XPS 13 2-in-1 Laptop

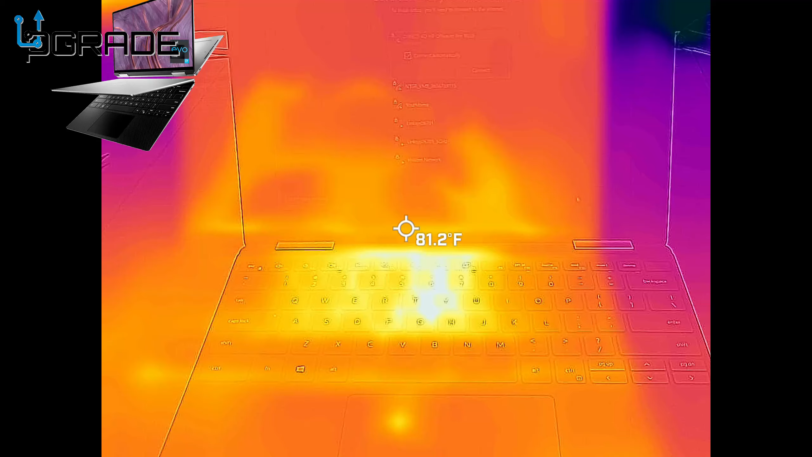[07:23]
On screen: spot 81.2°F
on this machine particular machine not that much heat is um it's it's it's coming out of it it's actually pretty good if you guys
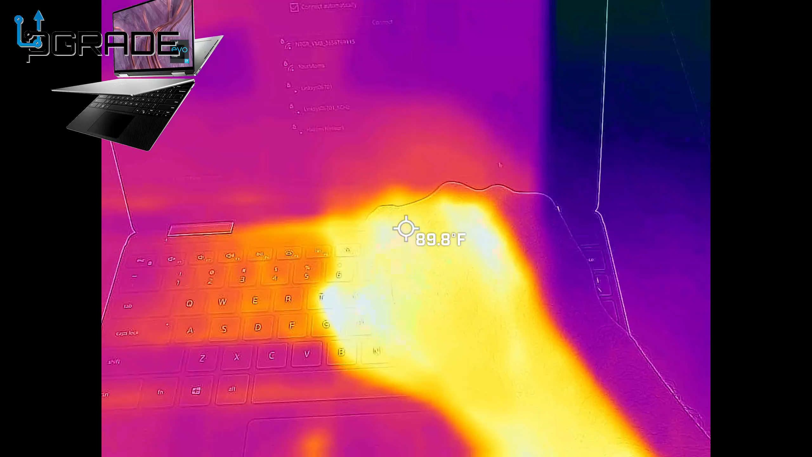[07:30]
On screen: spot 89.8°F
can see it it's holding retaining very good uh it's not that hot as it is you can see a little burning spot right here but overall it's holding itself and i'm looking at the xps 13 is really simple i'm gonna turn it around so you guys can see a little bit in back of it where the heat's coming from um it's actually not even exhausting
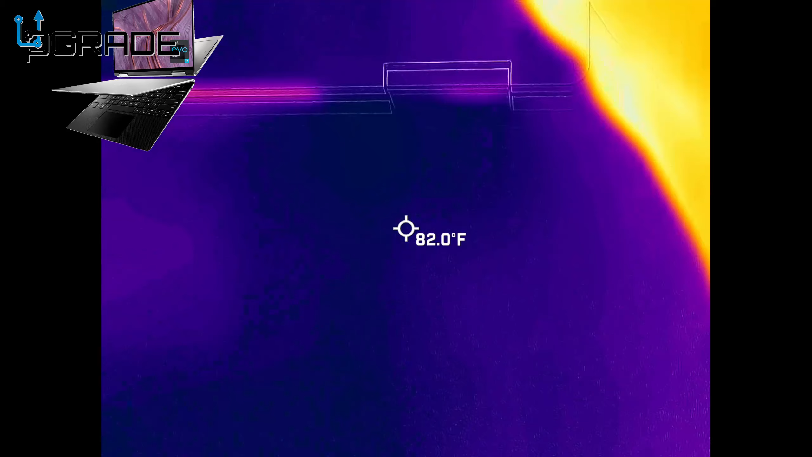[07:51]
On screen: spot 82.0°F
from the back that much it's all coming off from the front and um the vents if you guys can see there is no vents that much in here uh it does get a little hot right here it's a little warm but the vents are actually in between the monitor itself so that's not bad um i like it that it's running really simple really quiet i can't even hear the machine itself um the vents on the side let
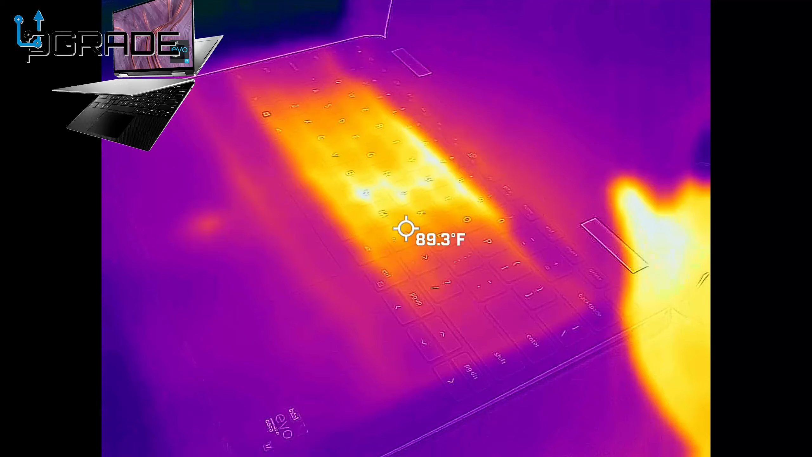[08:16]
On screen: spot 89.3°F
me turn it so you guys can see the bottom of it this is where all the heat evaporates from right there in
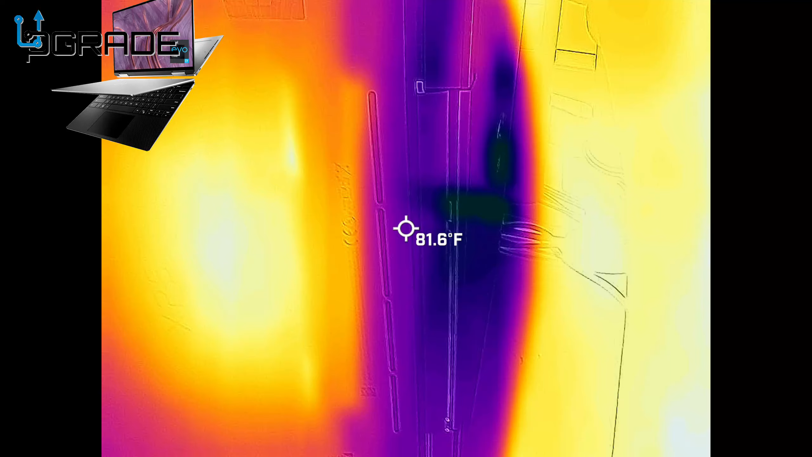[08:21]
On screen: spot 81.6°F
the back um that's the hardest spot that you have but overall it's maintaining itself really quiet
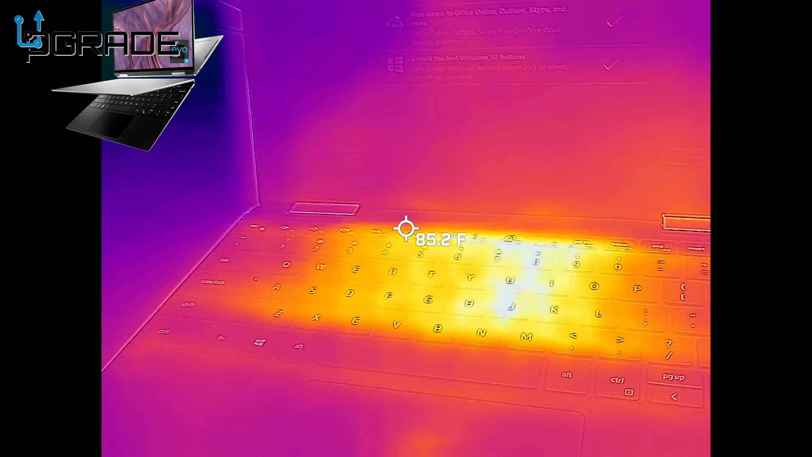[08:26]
On screen: spot 85.2°F
really um it's retained the heat really
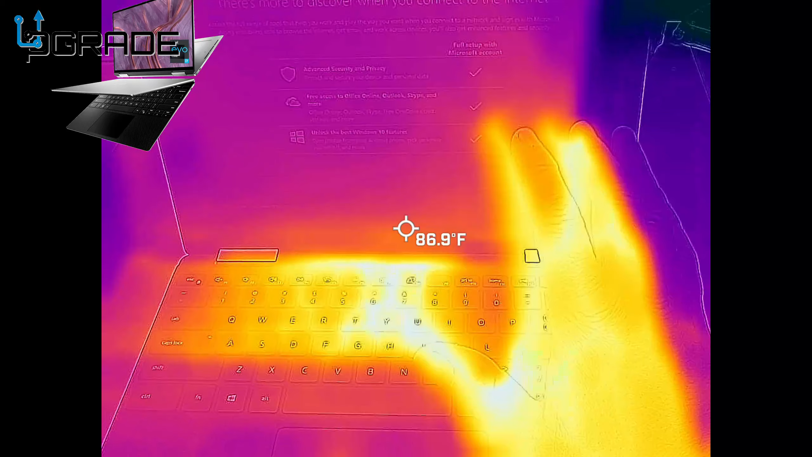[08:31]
On screen: spot 86.9°F
well it's spreading it around um it doesn't get hot it's it looks like it's hot but that's an internal stuff it's not even hot at all all right look how quiet it is